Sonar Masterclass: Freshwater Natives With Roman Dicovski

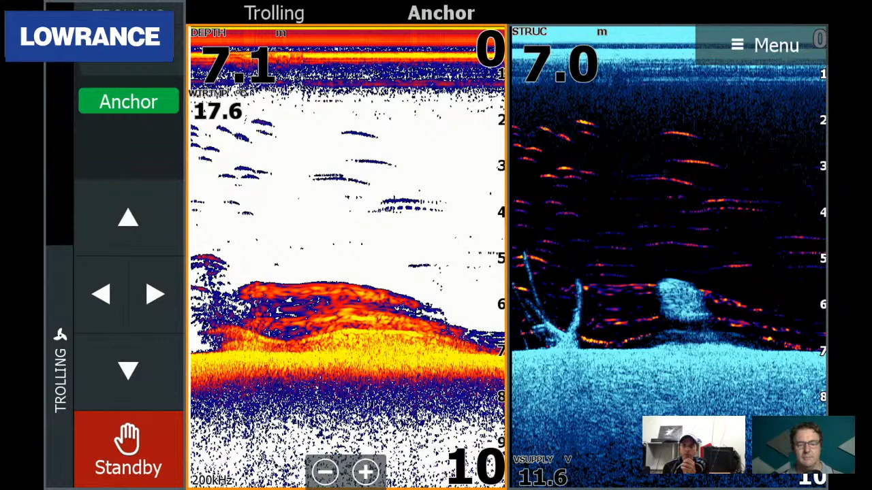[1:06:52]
On screen: depth 7.1 m
And then you've got some, um, floating debris further down and then there's some fish mixed in with that, with those more, um, uh, highlights there on the, on the right hand side with the fish reveal. Hmm. Alrighty. Okay. So what often what I hear from people and especially back in the day when I first started, it was said to me that, um, if it's connected to the bottom, it's a bit of structure. That's not the case, especially with the new technology where you can get a fair bit of separation, but this is on the auto setting.
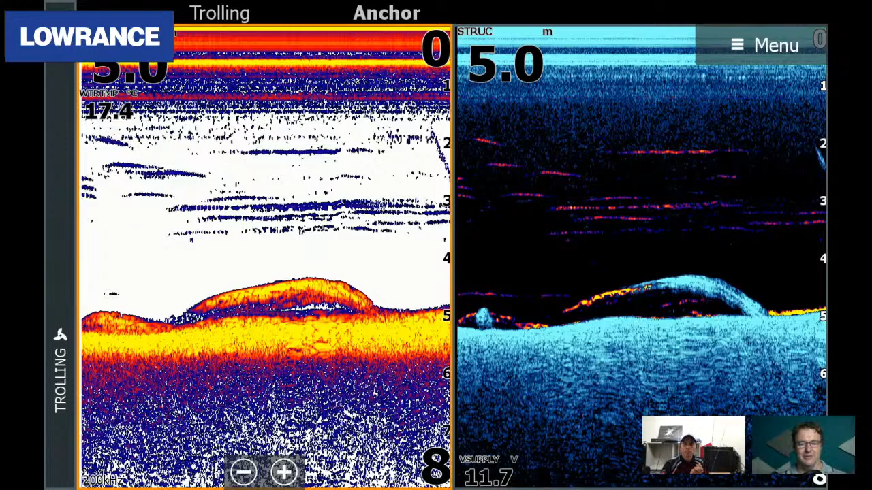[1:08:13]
But what you'll find a lot of the times is you'll sound this spot again and it won't be there. So that's what I've done in this instance. This was a cod holding the bottom. That's the diagnostic tool, is it mate? Logs don't swim. Exactly. All right. Okay.
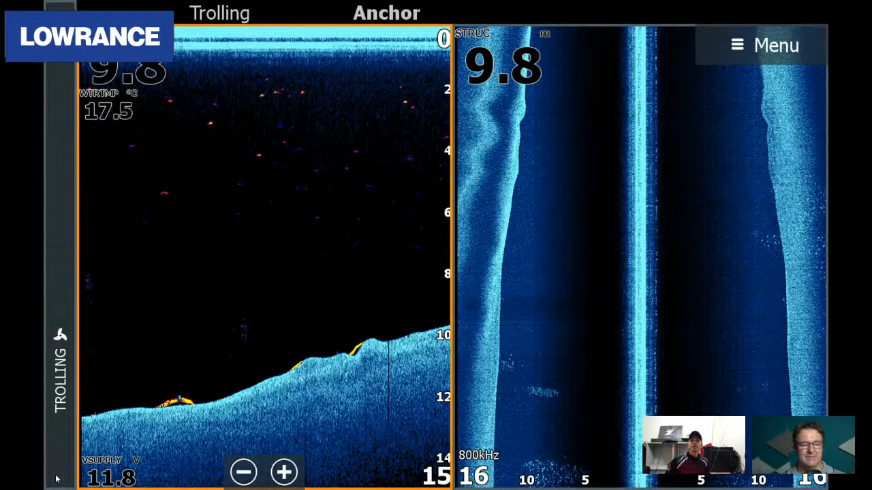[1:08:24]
So what, what we can see here is this is a, this is a bit of an example. A Gugong is a hard dam to, um, get a lot of, uh, fish on either the side scan or the down scan there. They're actually quite hard to spot. Um, they, like I said, they like swimming around and they don't like to stand still when they're sulking. Um, they do it in cover. You just can't get to them. It's really strange. But if you're looking at this, this is just a plain, um, bank.
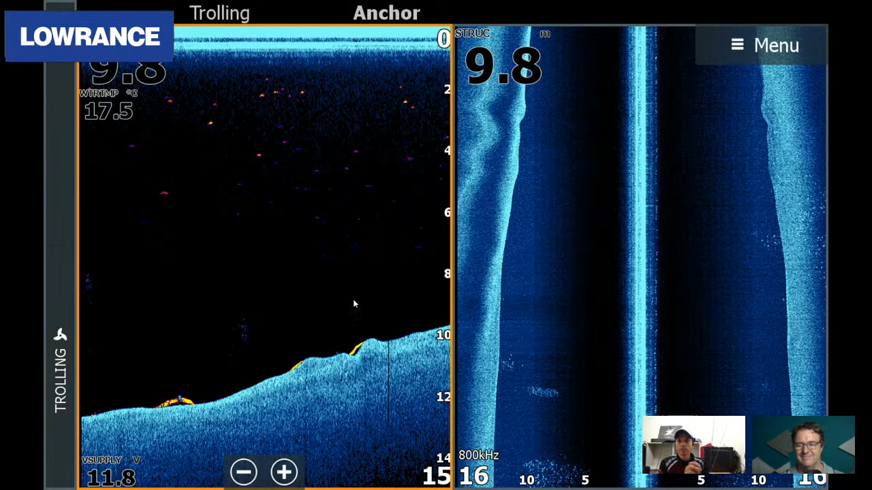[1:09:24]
So that's just a general bare bone average looking bit of bottom that can hold a little bit of, um, uh, gold. If you just go a little bit beyond what you're saying there. Literally and figuratively. Exactly. Um, so those lines that I was talking about before, they can turn up on your sounder. Um, you can see here, um, on the structure down scan on your right hand side, that's my lure bouncing. Um, the fish reveal makes that pop out to more of a, um, orange color, but that black line, um, also, or that darker blue, sometimes it can get confused, can also be that lure.
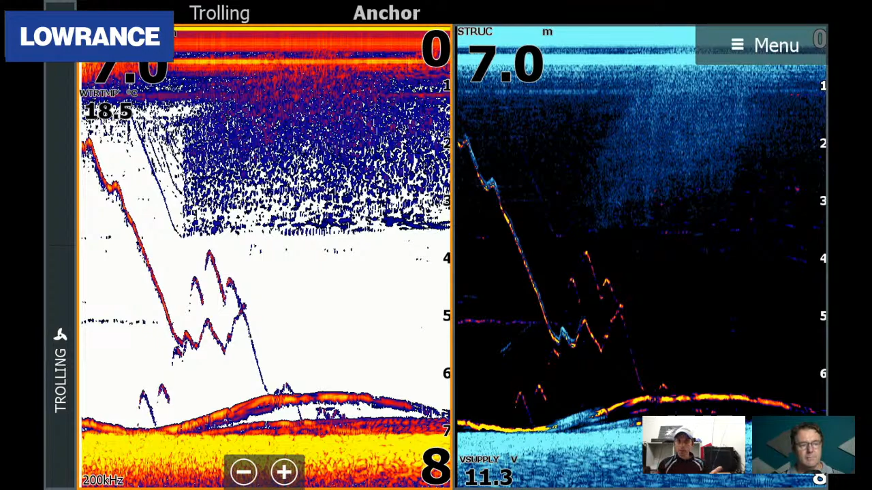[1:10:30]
Um, so I'm just working my lure. So again, it's appears to be connected to the bottom, but that fish is moving with me or moving away and I'm keeping up with it. So that's what you're looking for as well is that movement. Okay. So this is a, um, a very recent one. So what you're looking at here is you're looking at a fish sitting up in the water column on your, um, on your down scan and then looking down to the right,
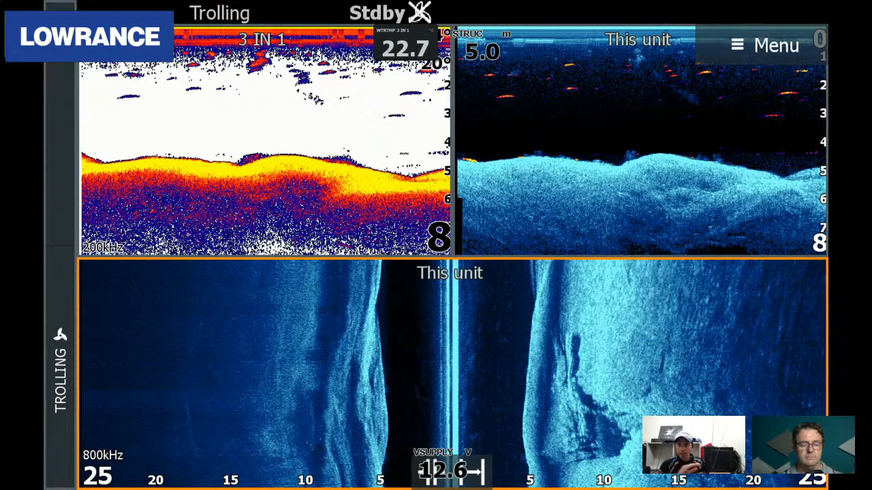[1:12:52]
but you need to be able to understand what you're looking at and look for that structure because they're going to gravitate towards that structure at some point. And that's when, like I said, mark it, name it. So you know what it is, but that is just absolutely prime, prime territory. Just keep coming back to it. Exactly. Exactly. I'm just going to get off the screen for this one, mate. There we go. No worries. So this is a good example of finding a couple, um, lay down logs. Um, and there's not too many in Gugong. So this is actually quite a good find. Um, so you can see on the far right hand side of that, um, the side scan there, how defined that is.
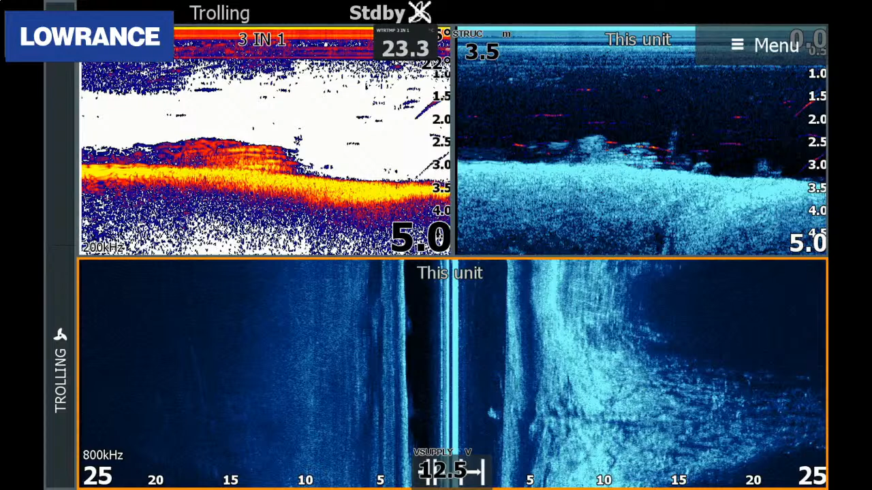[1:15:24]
Yeah. Okay. So what we have here is, um, um, much of the same. Um, so you've got a bit of your structure on the right hand side. So directly underneath the boat there, you can see on the right hand side of the, um, side scan split that you've got, got a mark in there and that mark there is actually the fish that you can see on the down scan. Um, it's not, it's not super, super crisp where you can actually see, um, the fish reveal pop it out, but that is a fish. It's a little bit more, blurry, but it's a solid blur.
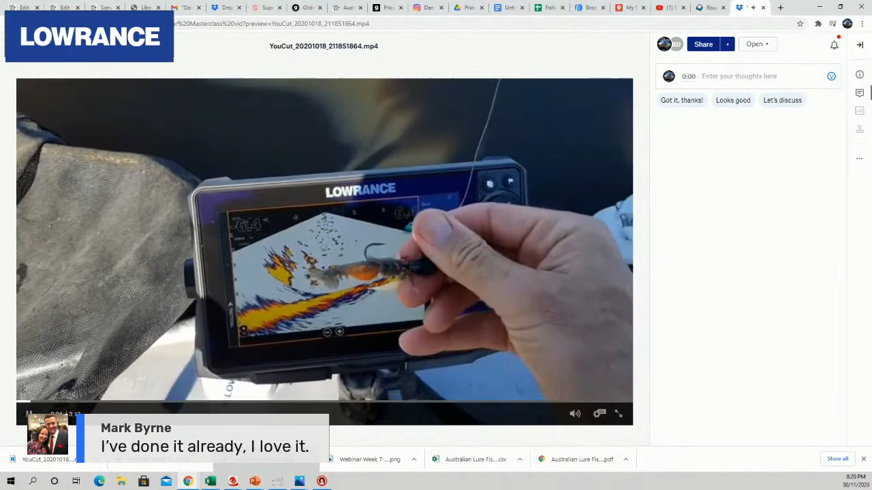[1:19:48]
see if we can get this fish. So I'll just drop that down.
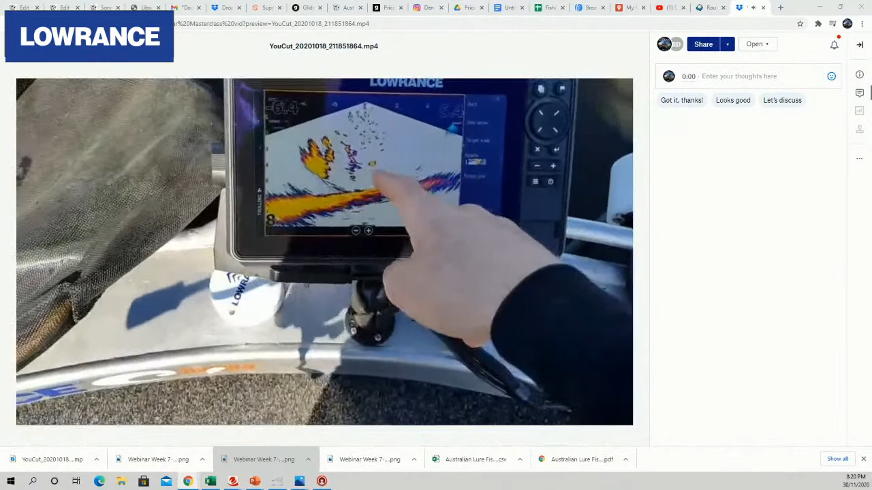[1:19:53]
You should see it falling into the middle of the screen here.
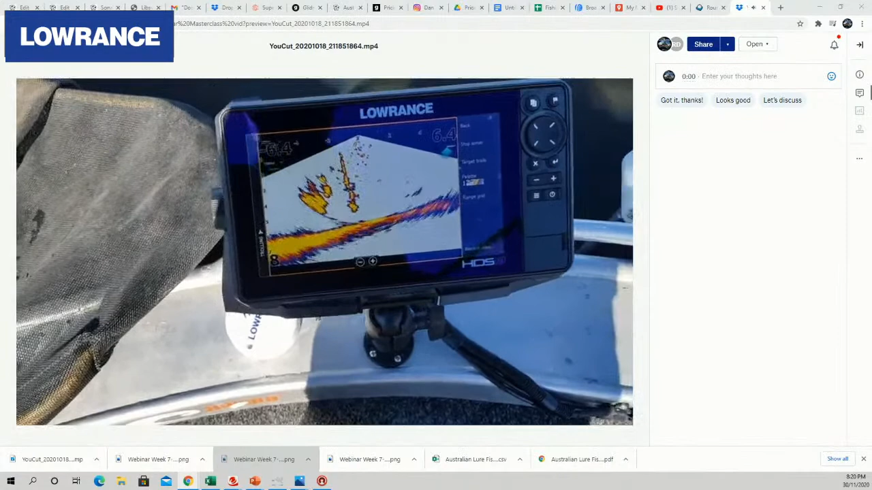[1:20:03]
I just lost the sound there. Hops, hops, hops, hops, hops, hops. That fish just touched it. Oh, I felt him hit it. It's just here. I'm just going to drop that straight back down and see if it follows it.
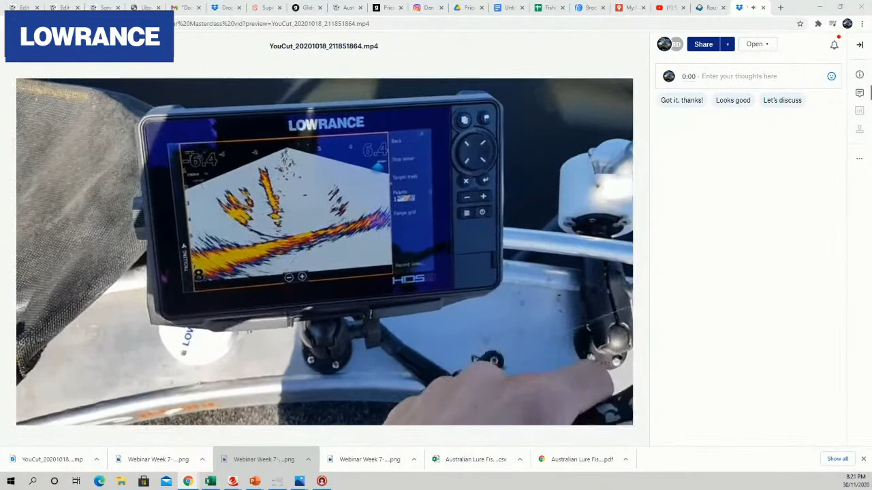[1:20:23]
Straight back up and just twitch it in front of this fish's face. Fish just seem to have swung away though. See if it will turn and grab it.
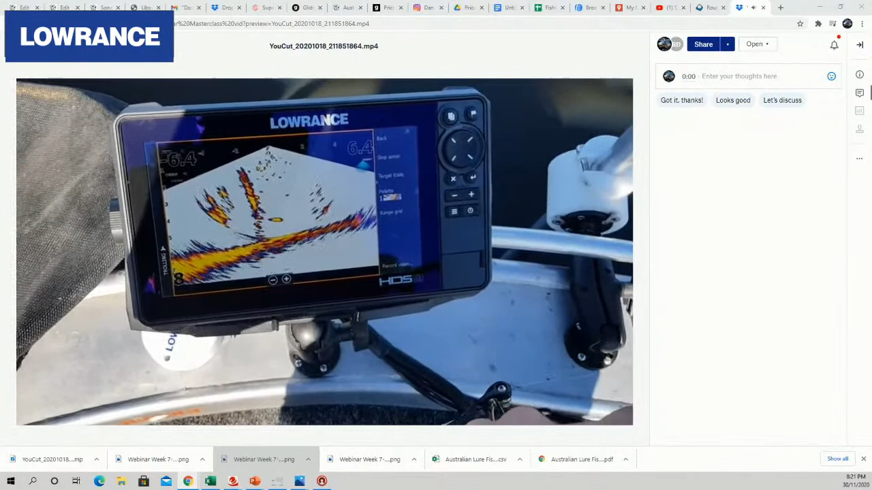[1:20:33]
Oh, it just got spooked. Okay. Let's see if we can get another one to come in because that was looking promising and then
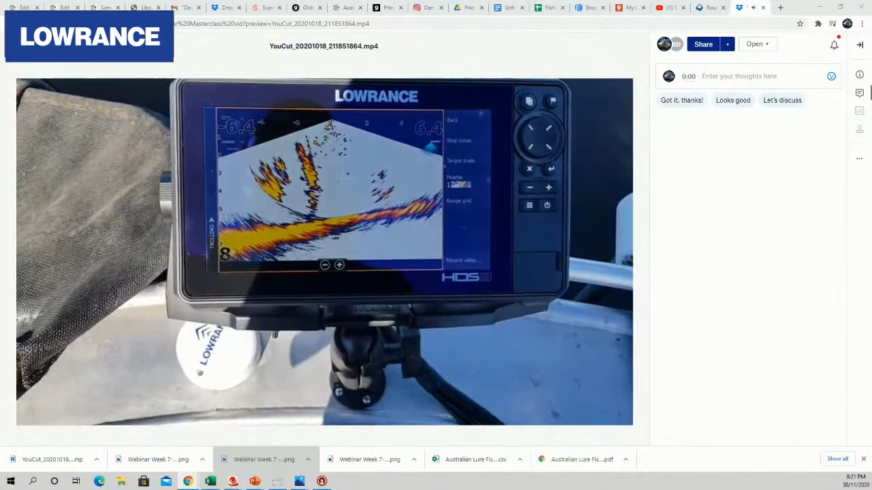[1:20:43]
after a little nudge and me giving it a little bit of a shake and bake, he didn't like it and turned back around.
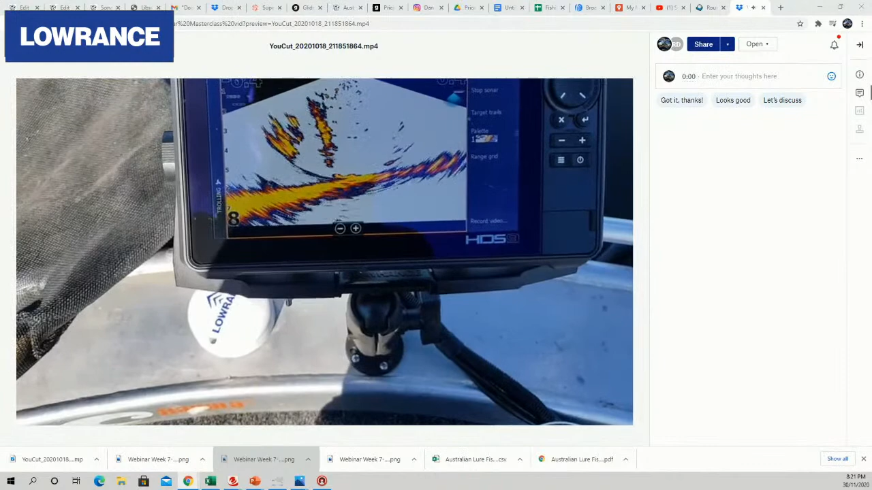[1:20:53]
So there is a fish. I wonder if it's the same one. Let's make it a little bit of a shake. You can see that it's level with the lure and then it's just quickly ducked away. And now I've dropped it down and it's followed it.
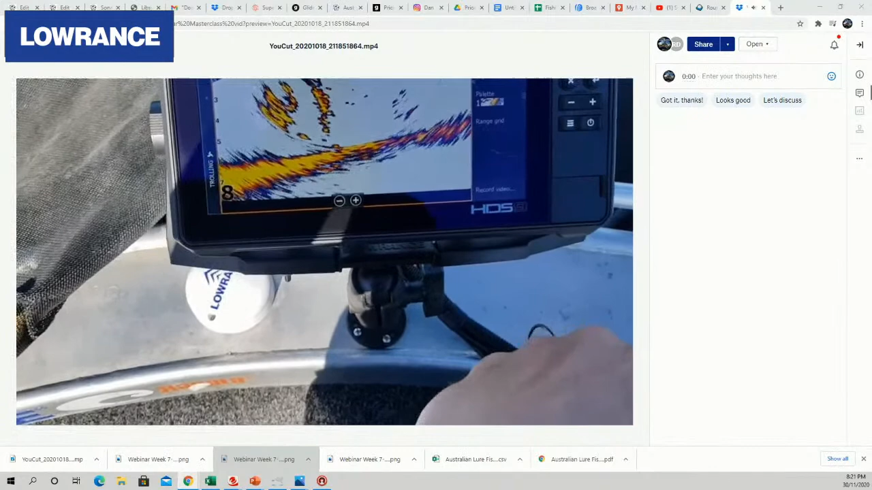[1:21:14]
There's another one just here too. I'm just shaking it. Oh, it's come up for it. Yep, got him, got him. Oh, yep.